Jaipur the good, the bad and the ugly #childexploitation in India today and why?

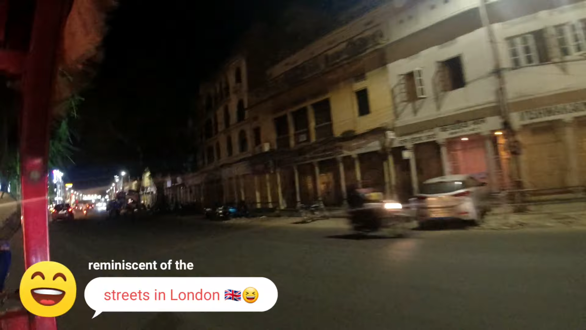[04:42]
I have no idea where we're going. But we're going somewhere. Oh yeah, I can see a big shopping center here.